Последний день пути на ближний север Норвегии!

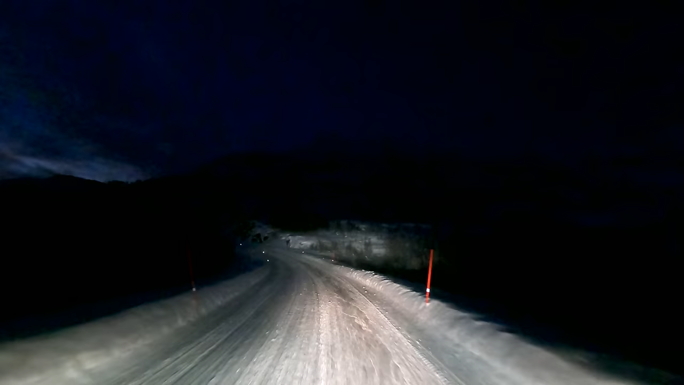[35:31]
И здесь, когда вроде бы уже дело было на спуск, есть еще один подъемчик. Большой такой.
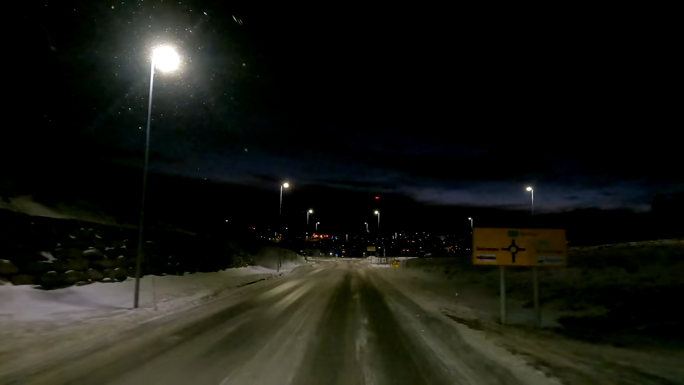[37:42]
В самом Нарвике каток, так как он возле фьорда и выход к морю. Поэтому кольцам нужно поаккуратнее
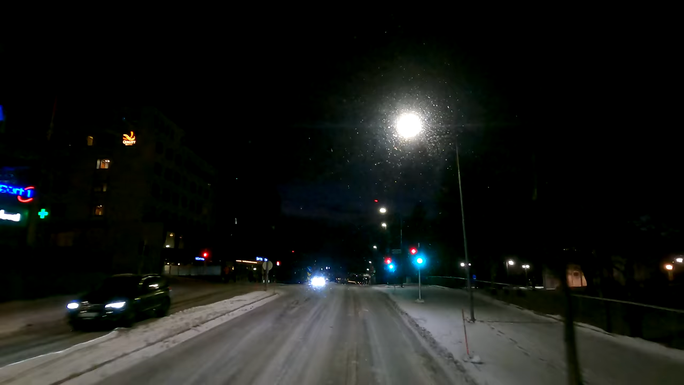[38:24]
подъезжать. Так, наш циркуль и место есть, как я и предполагал.